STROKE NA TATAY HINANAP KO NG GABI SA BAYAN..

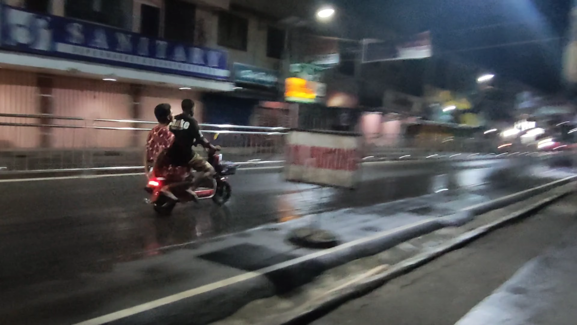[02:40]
Kaya sabi niya natutulog daw siya o matatagpuan ko lamang daw siya sa may 7-Eleven. Ayun po yung 7-Eleven.